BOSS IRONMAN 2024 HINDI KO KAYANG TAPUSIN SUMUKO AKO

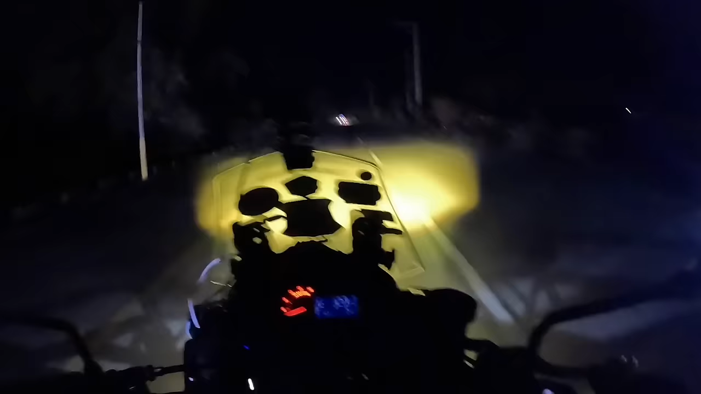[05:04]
So wala pa tayo nadadaan ng expressway mga kawanabis. Hindi ko alam kung may madadaanan pa tayo o bayan-bayan lang talaga to. halikabok mga kawanabis. Nagawa yung kalsada. Importante talaga na tatalasan natin yung mga mata natin. Bisa hindi mo akalain biglang mapuputol yung kalsada.
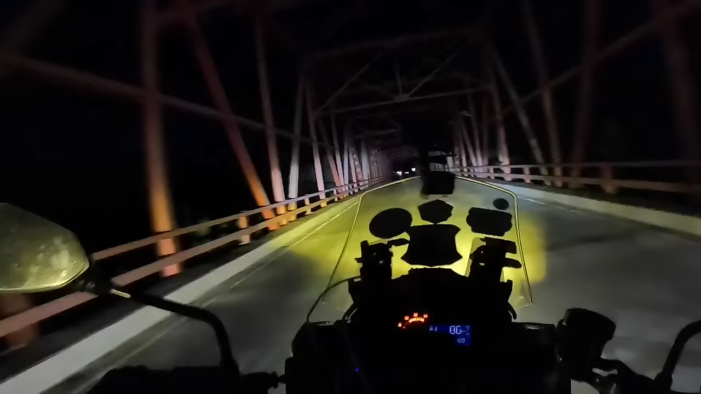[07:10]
Malapit na kami mga kawanabis sa first checkpoint. Nagkaroon kasi ng abiris si Kapuit, natanggal yung side mirror niya. So buti na lang may tumulong sa amin.